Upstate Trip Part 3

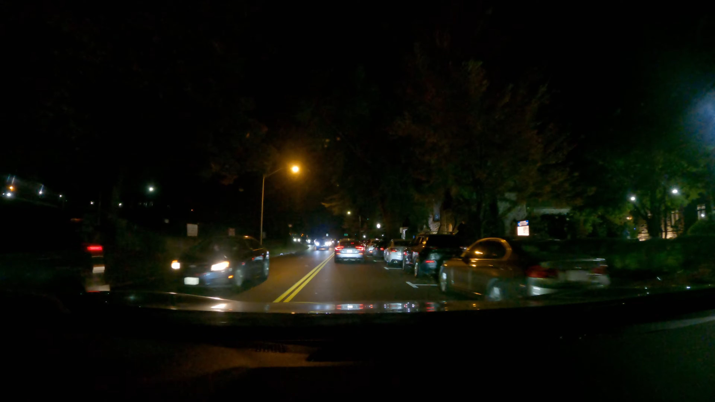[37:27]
Traffic is lightened up. I'm just gonna eat at home. There's just too many people around. I waited too long. There's not gonna be no parking around here. I don't know where else to eat, so it's just easier to go home and eat. And I just passed a fire truck. The fire trucks were orange and it had Sleepy Hollow on it. That was so cool.
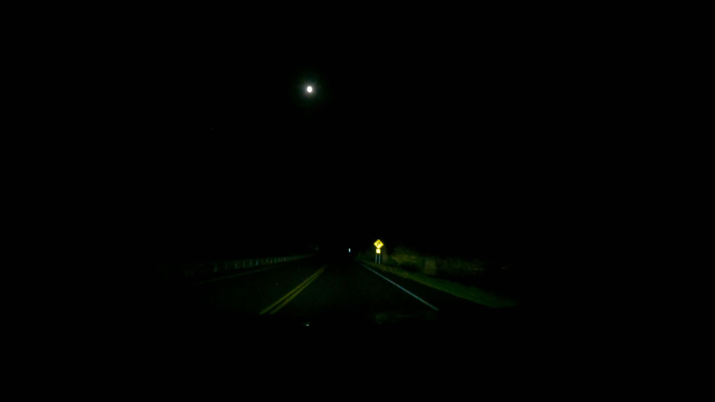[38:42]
New Jersey. High beams. Finally. This is the end of Upstate Trip Part 3. See you guys later.